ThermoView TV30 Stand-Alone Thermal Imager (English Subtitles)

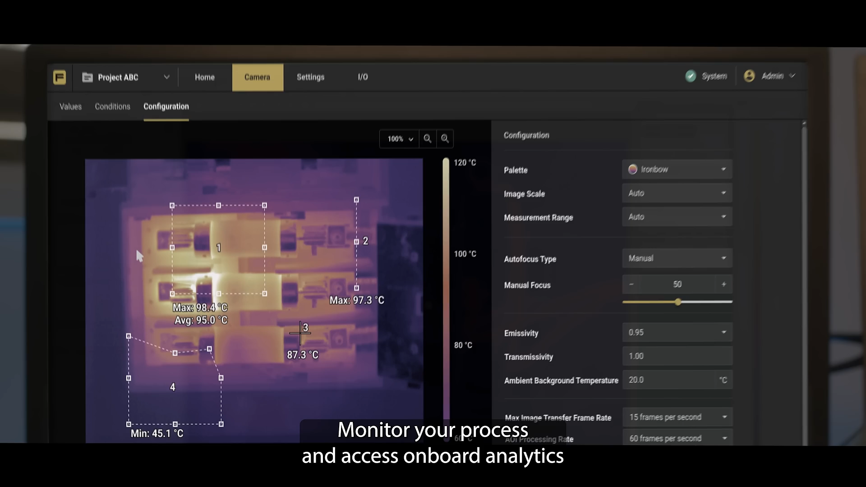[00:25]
and access onboard analytics of the fixed thermal imager through a web browser.